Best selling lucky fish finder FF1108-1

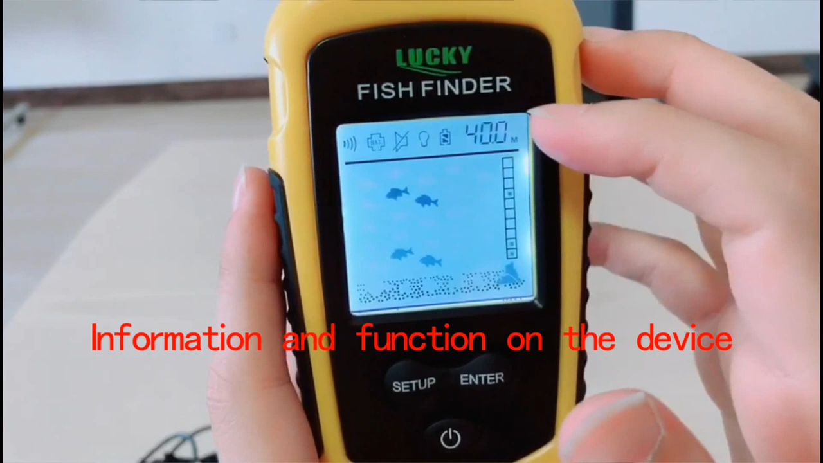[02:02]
this is the water depth, this is the bottom counter under water, this is the rock under water, the fish, fish, the rock, and this is the depth, fish depth is cellular divided to 10 parts, and this fish depth is, for example, the water depth is 50 meters, and this fish depth is 10 meters, okay.
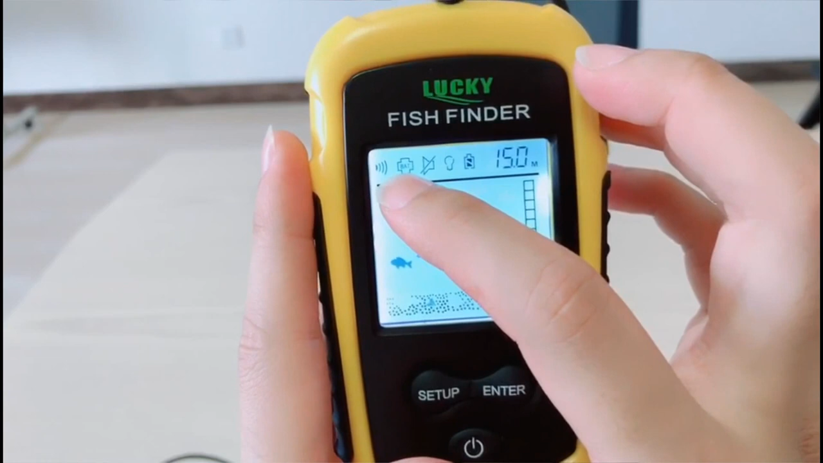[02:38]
Let's see some function, this is the sensitivity, this is the power saving mode, this is the along, this is the backlight, this is the battery power,
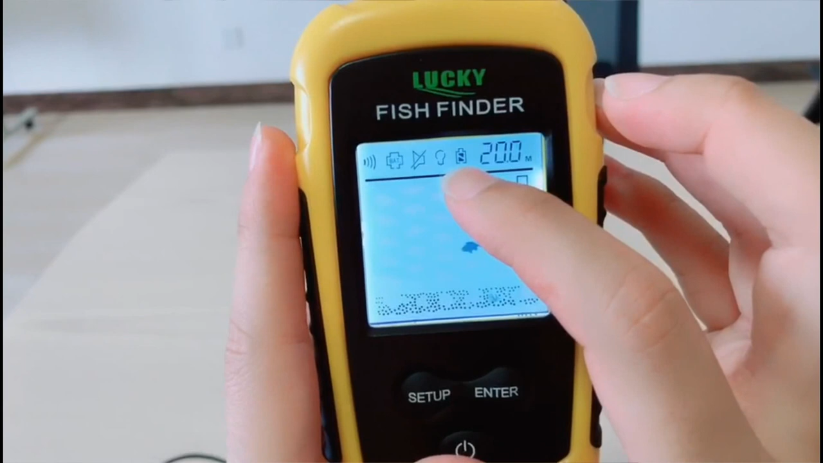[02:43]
On screen: depth 20.0 m
you can press this button for seconds, and then press this button again to choose different function,
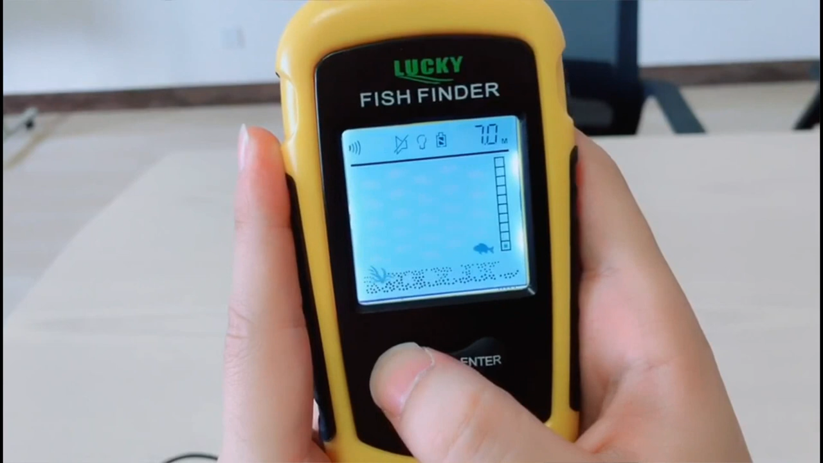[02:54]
On screen: depth 7.0 m
and in each function, you can press this button to change different settings, this one sensitivity,
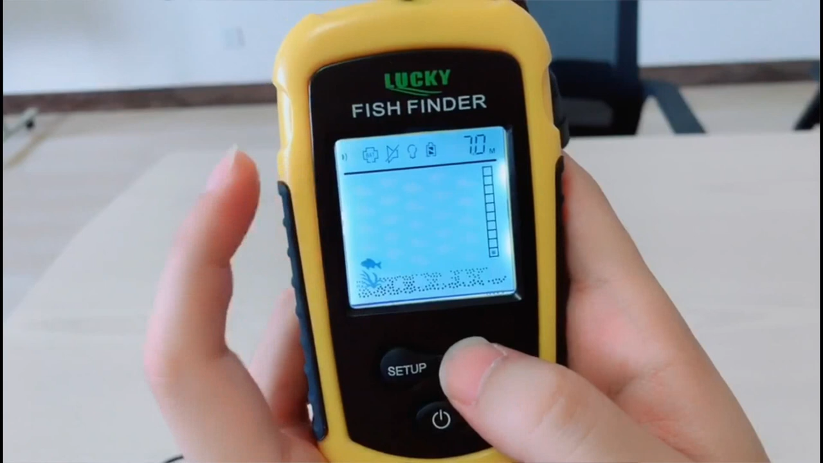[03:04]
in shallow water you can choose low sensitivity, in deep water you can choose high sensitivity. Next function is battery saving power, you can press the button to choose battery saving power, you can see B83 letters. Another function is fissure alarm, you can hear when the fissure appear on the sonar, the device will alert you. Let's see next function, you can see the light is on right now,
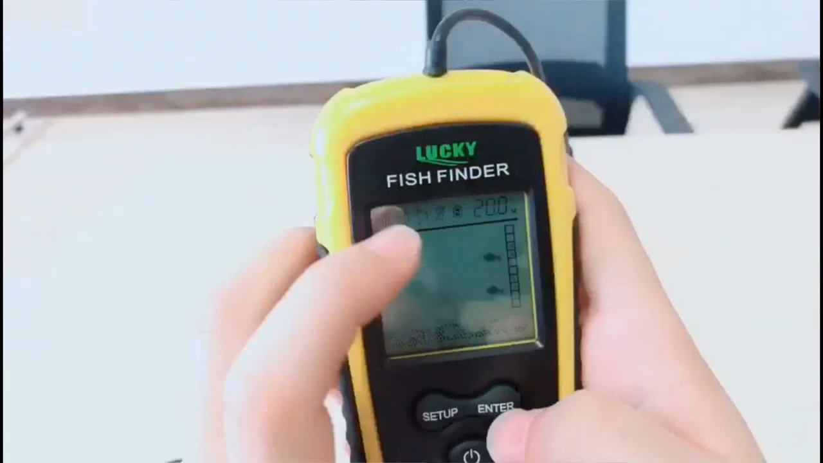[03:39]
you can see light on the screen, and here, when you close the light,
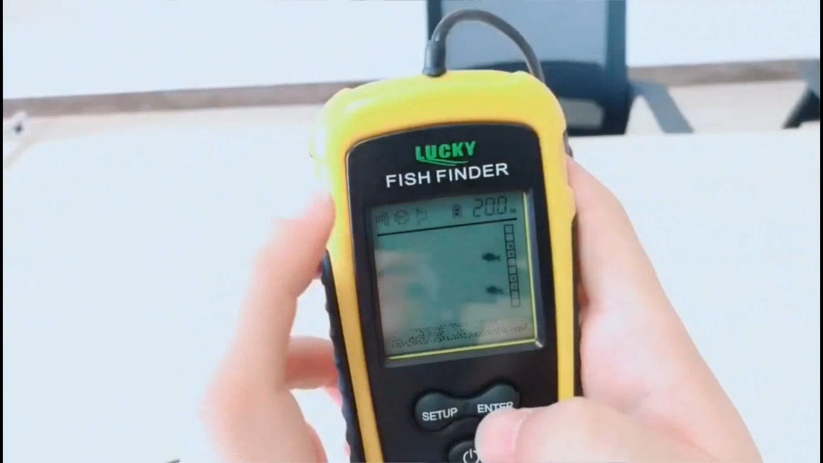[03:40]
okay, the light disappears, if you open the backlight, it's very useful when you go fishing at night, and the last one is the battery power. Okay, that's all, the operating is very simple, thank you.